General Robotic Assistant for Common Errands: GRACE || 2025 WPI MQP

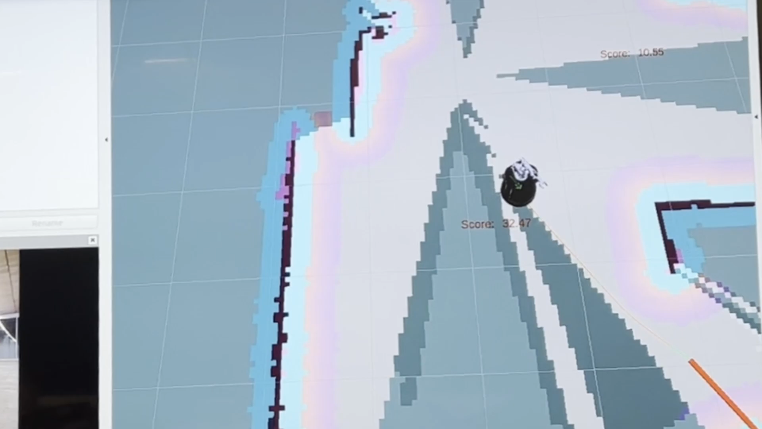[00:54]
We choose to explore the map by identifying frontiers using an open CV pipeline that transforms the gmapping occupancy grids through an image processing pipeline to identify optimal frontier-centric locations.
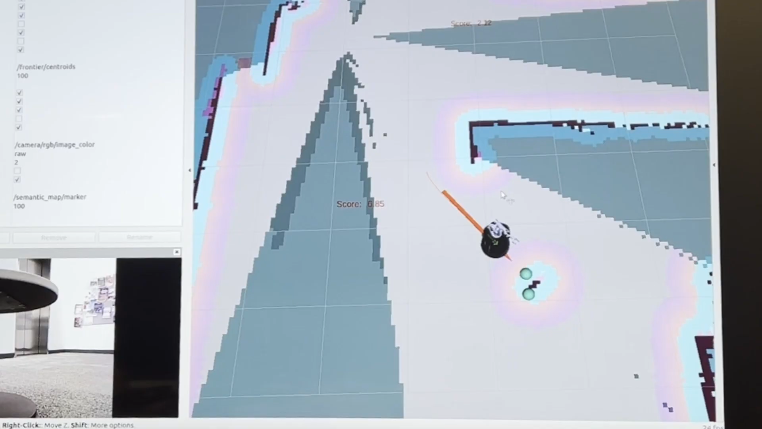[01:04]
The top frontiers are given to the scoring algorithm, which determines which frontier the robot is currently facing, the size of the frontier, and the distance from the robot to choose the frontier to navigate to.
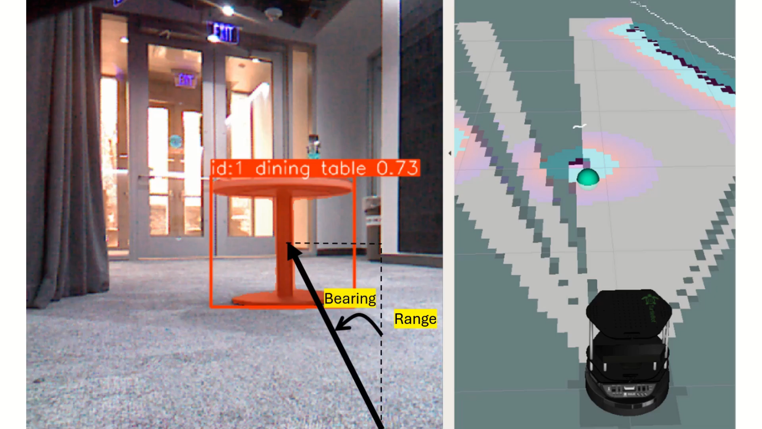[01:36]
giving us all the information we need to generate the transforms from the image frame to the map frame.
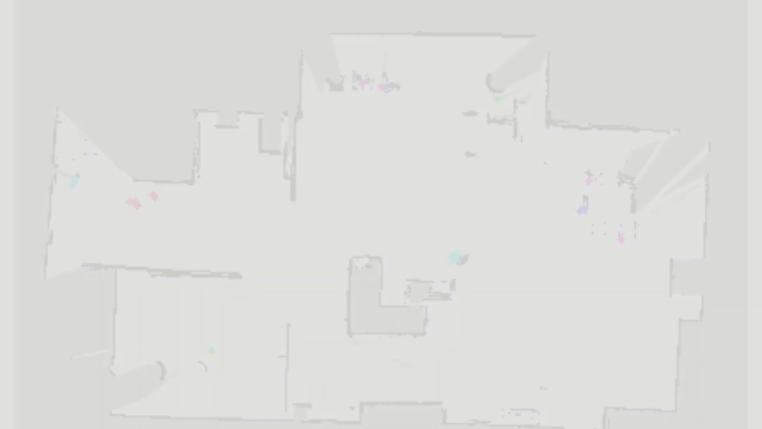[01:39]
GRACE maps all the objects it detects over time to potentially return to later in the task.